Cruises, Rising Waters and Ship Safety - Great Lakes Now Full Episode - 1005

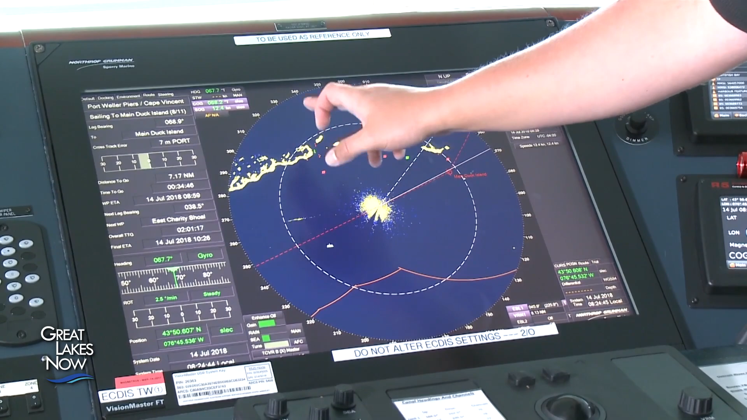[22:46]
These systems use GPS to pinpoint, with incredible accuracy, the location of the ship and obstacles surrounding it, no matter what the weather.